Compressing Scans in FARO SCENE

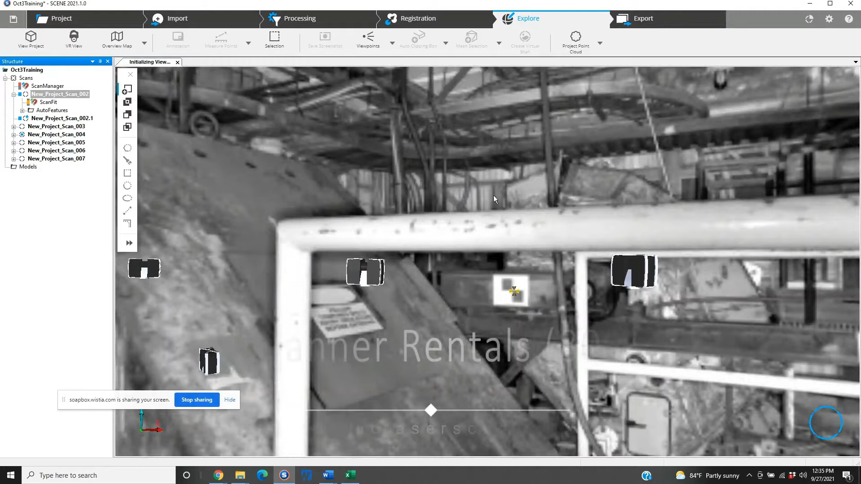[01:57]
some of the metalwork here and see if we can show you any kind of difference between the two.
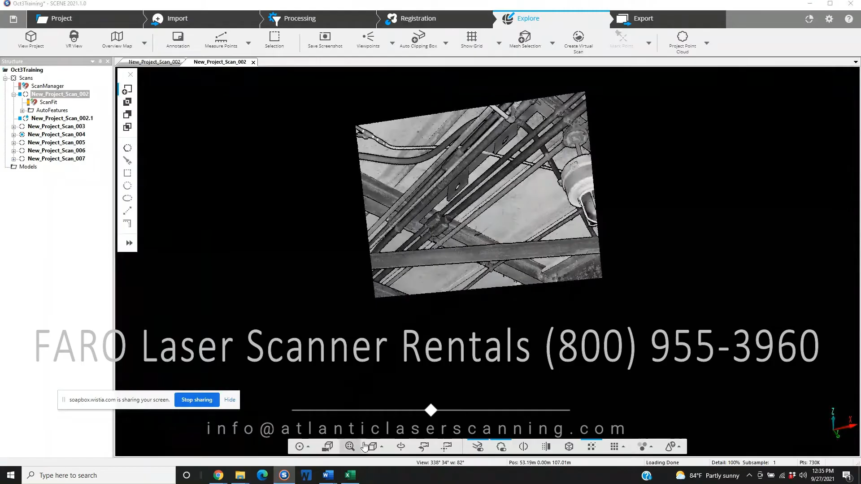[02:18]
Now if we're going to just grab a section here.
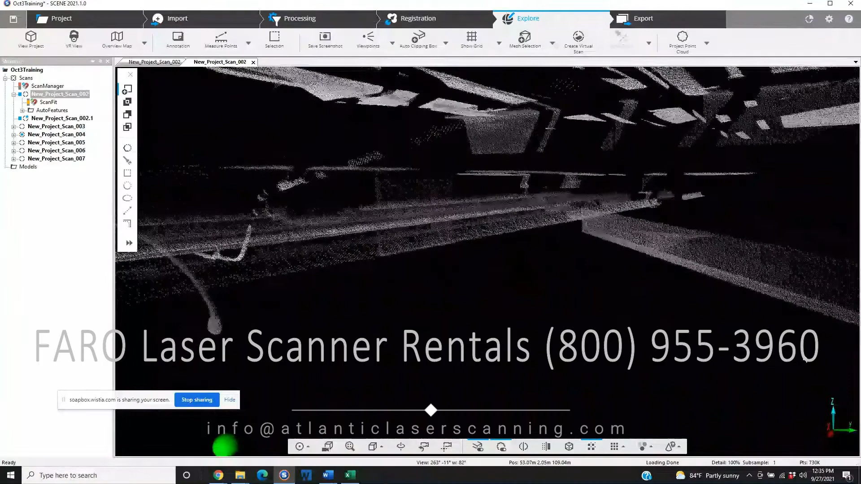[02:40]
All right, just look good.
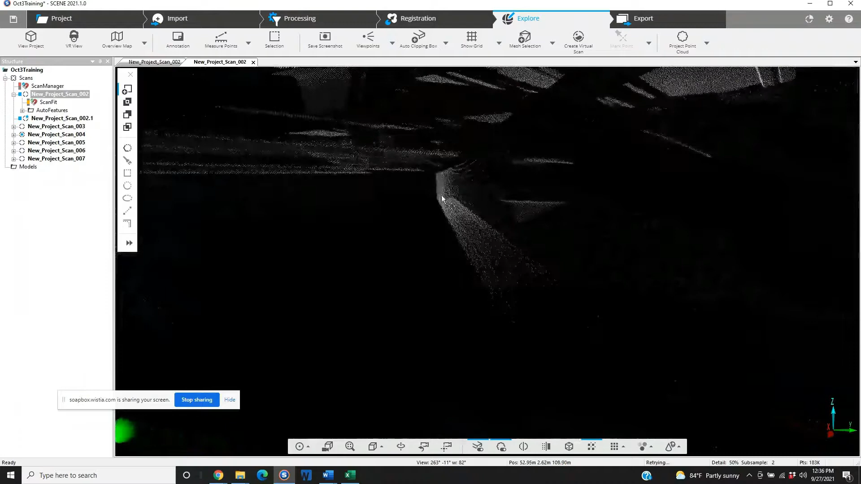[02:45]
But then again, let's take a look at our .1 version.
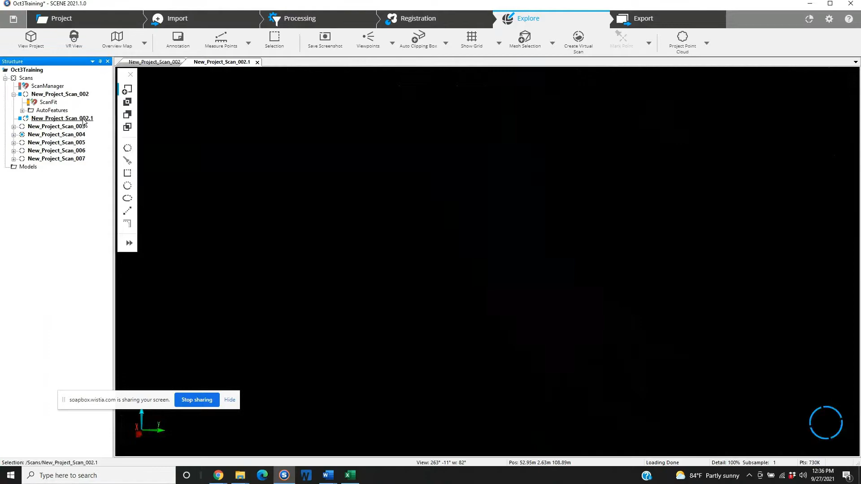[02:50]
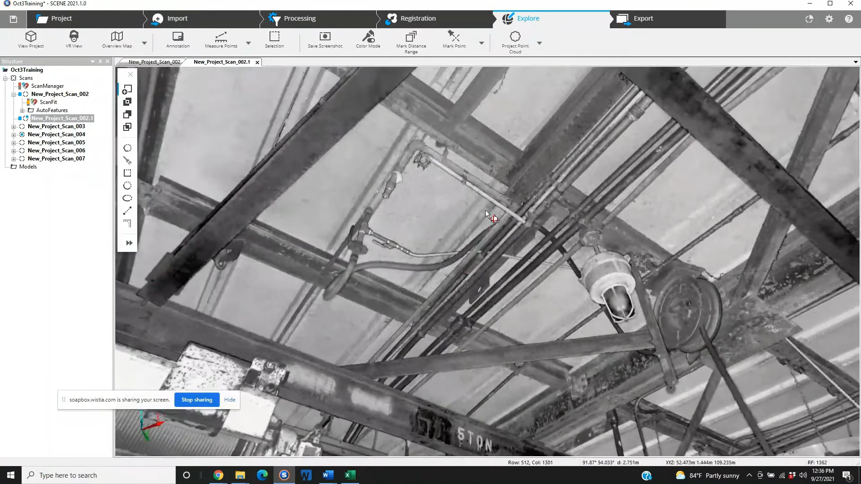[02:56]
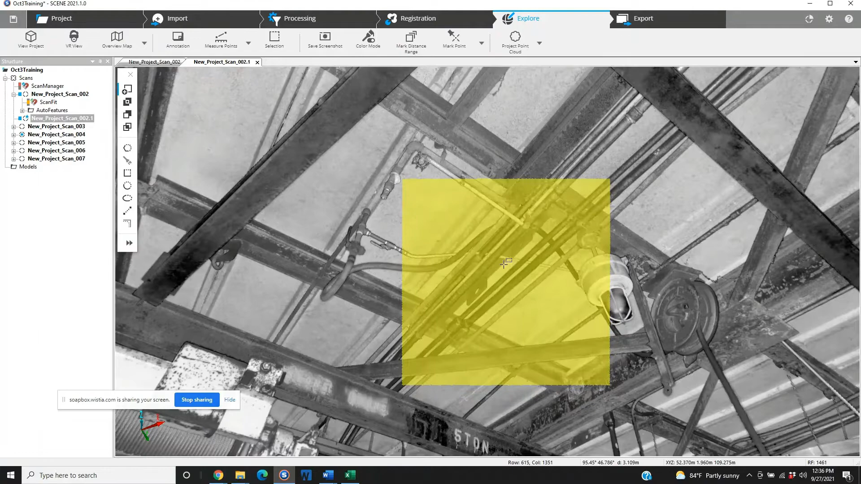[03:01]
If you're curious about the coverage, let's just take a look and see what it looks like.